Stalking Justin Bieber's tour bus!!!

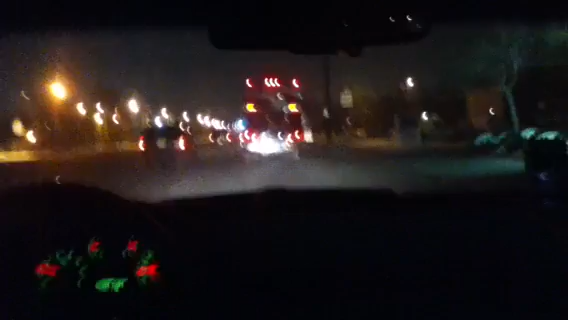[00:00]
and she's willing to stalk Justin Bieber's tour bus with us. Lots of people it's amazing. Are following them. It's pretty hot. No joke, people are That's Justin Bieber's tour bus right in front of us.